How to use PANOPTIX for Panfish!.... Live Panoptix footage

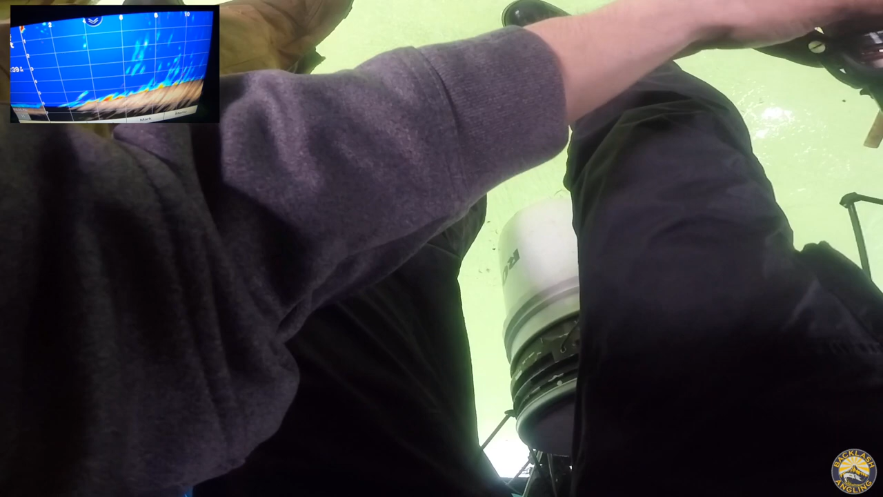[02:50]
the bottom right there see him right to the right right yeah oh yeah that's a good-sized mud puppy drop the way down right always coming he's gonna slam in that bottom here turn that